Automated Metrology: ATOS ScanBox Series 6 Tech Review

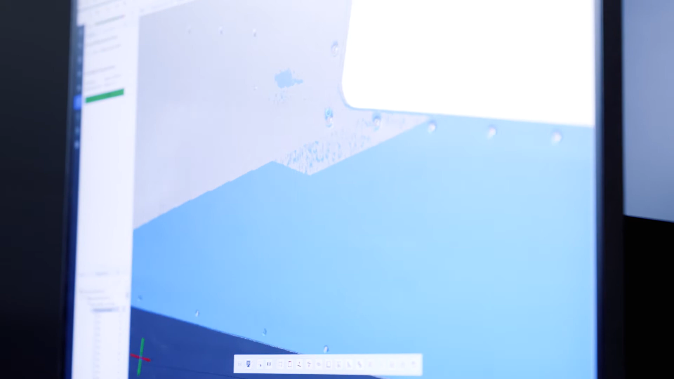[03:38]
The ScanBox is integrated with either an HOS 5 or 5X Blue Light 3D scanner for very fast, high resolution, and accurate data acquisition.